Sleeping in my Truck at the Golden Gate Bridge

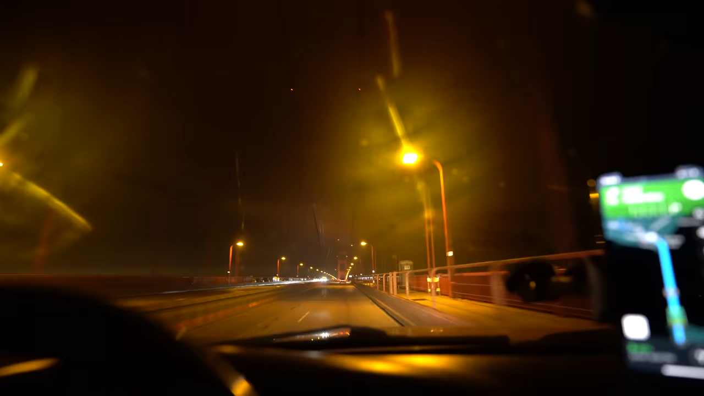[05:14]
Let's go to the spot. Back over the bridge we go.
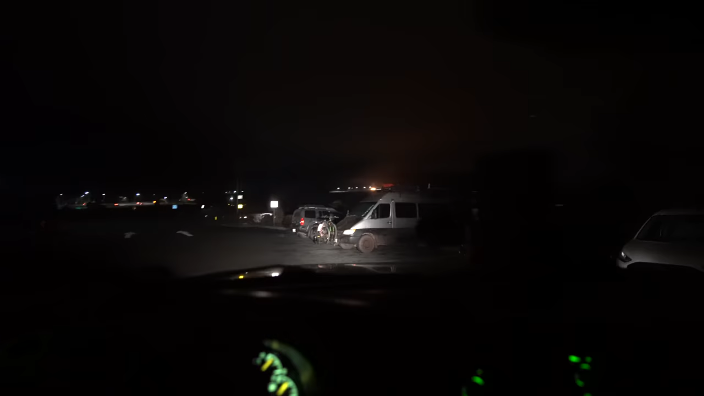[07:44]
Hopefully, knock on wood. Okay, I think this spot looks good to me.